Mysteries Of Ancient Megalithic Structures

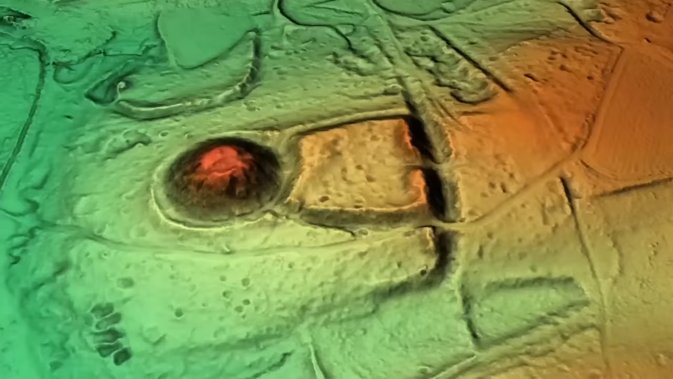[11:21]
This was all found thanks to LiDAR technology, blasting the forest with lasers to create a map of the floor beneath. Now that the locations of these incredible monuments and cities have been identified,